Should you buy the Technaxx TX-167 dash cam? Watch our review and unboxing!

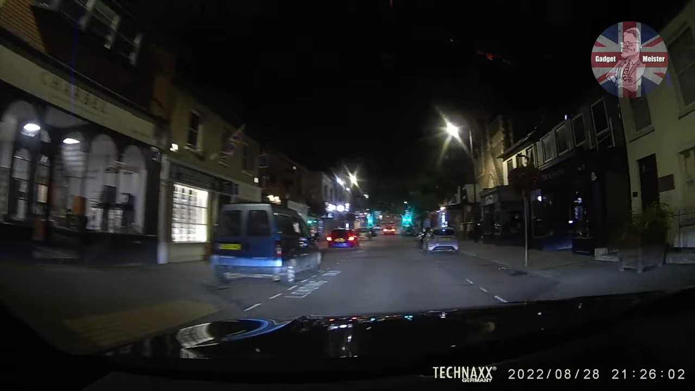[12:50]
in a built up area street lighting shop lighting etc as well as the headlights from the car scenes reasonably well lit cameras coping pretty well no real issues here let's just bring up the vector scope again and take another look now we can see that actually it doesn't top out at 100 it copes much better and at the
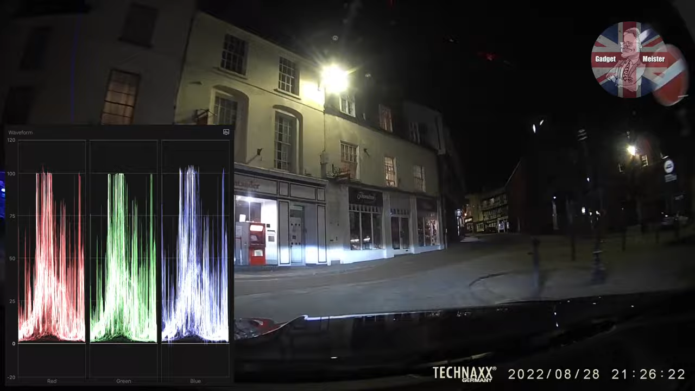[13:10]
bottom of the vector scope blacks are far more closer to zero so the camera quite clearly copes better in darker conditions than in light moving on
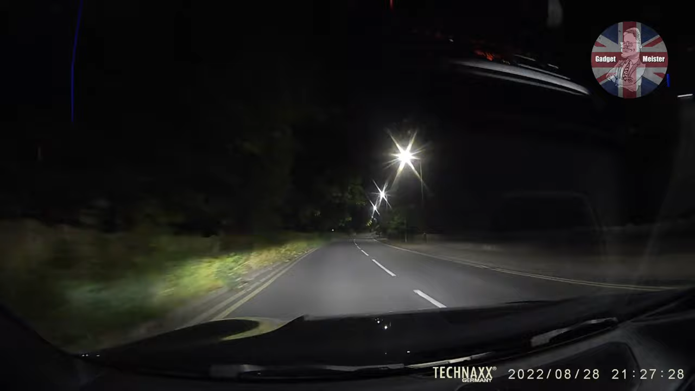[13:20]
to a less well-lit scene with just the street lights on the one side we can see again the camera's still coping really well only headlights and the street lights on the one side but nevertheless the recorded image quality is still really good moving out to the dual carriageway and whilst I do have adaptive headlights these are the only source of light for the camera the image quality still is perfectly usable though moving on to an unlit country road you can again see the camera is picked up all of the details from the road quite clearly using just the headlights